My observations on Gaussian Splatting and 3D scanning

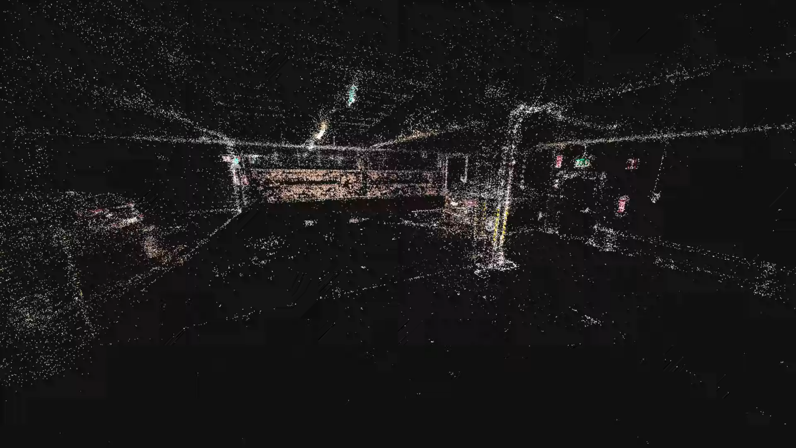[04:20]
if the shots are taken from a different direction.
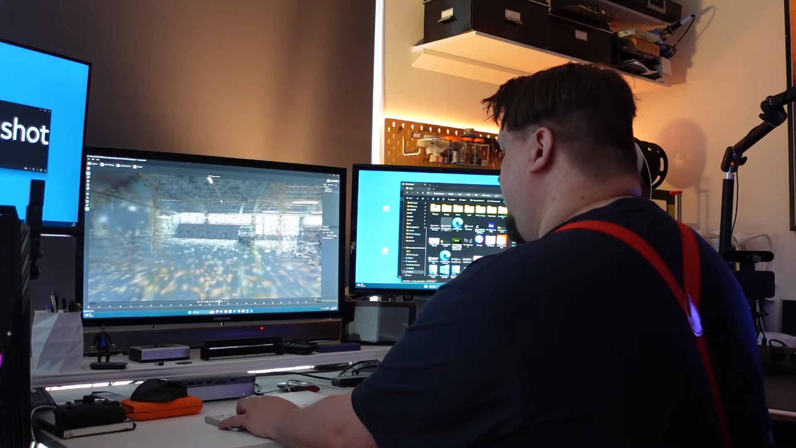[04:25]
When I tried this feature, I was quite amazed at how well camera tracking was able
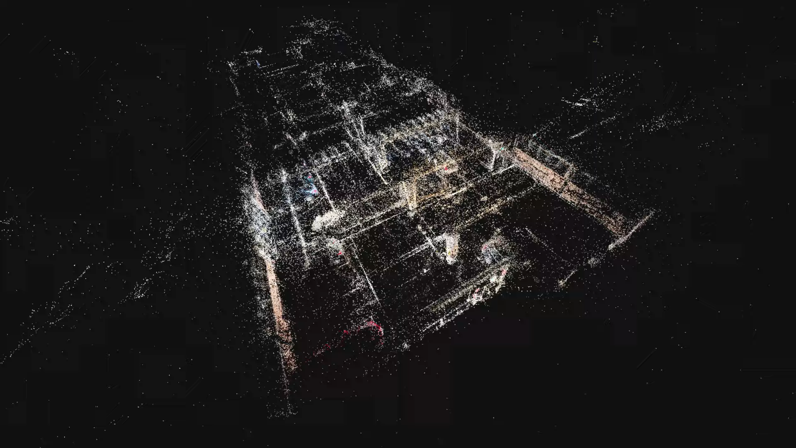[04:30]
to place the images from a total of 8 different videos, and build a relatively accurate point cloud corresponding to reality.
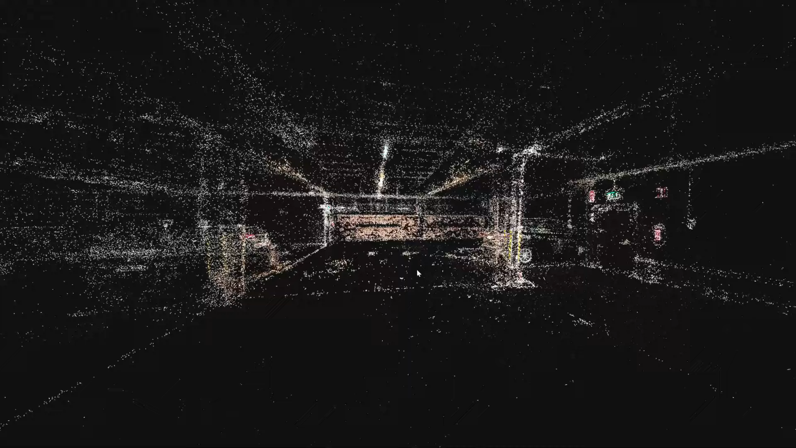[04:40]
But even though the point cloud itself managed to form well,
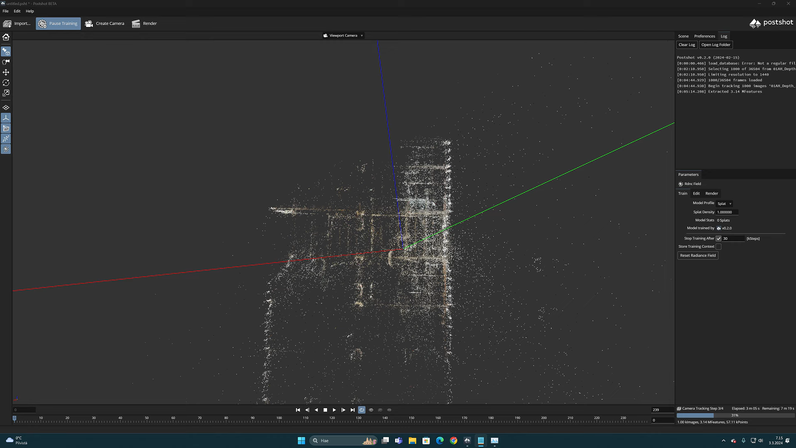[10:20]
And on top of that, the actual creation of the Gaussian splats took about 50 minutes.
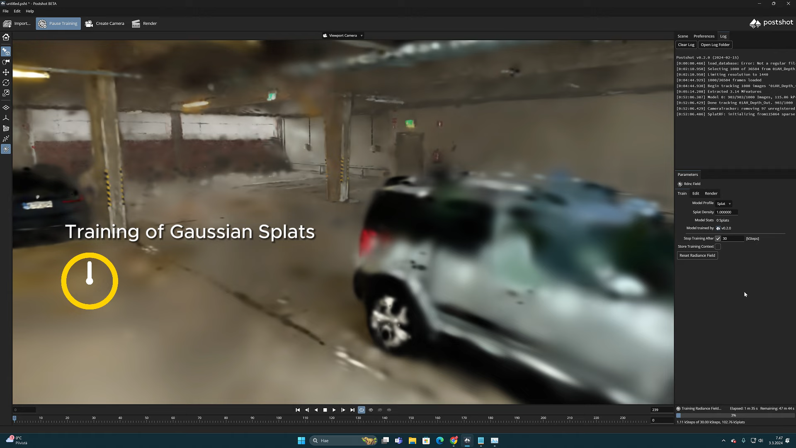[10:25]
So in total, to get 30k iteration steps accuracy,
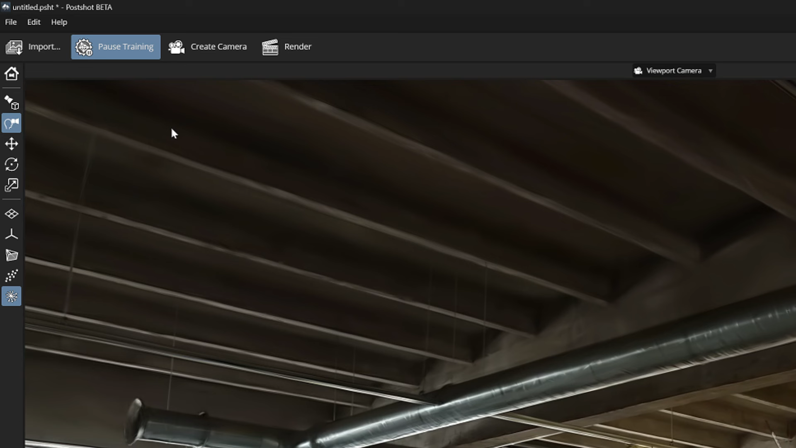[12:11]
you can pause the training and change the iteration number to a higher value.
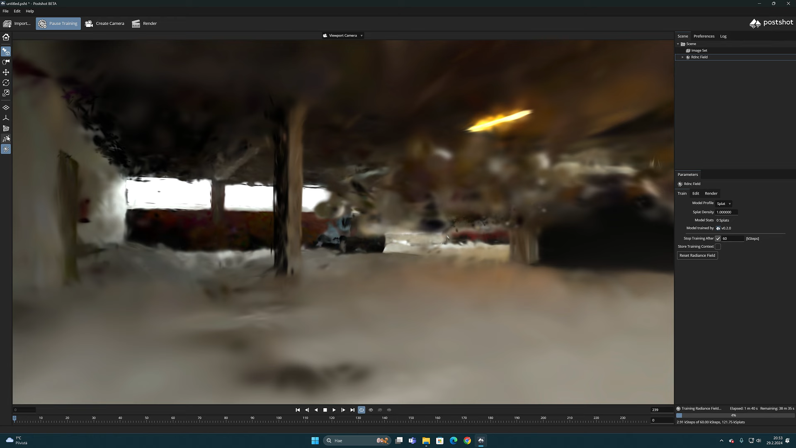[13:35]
The training process can be made much easier and faster if you just reduce the number of frames considerably.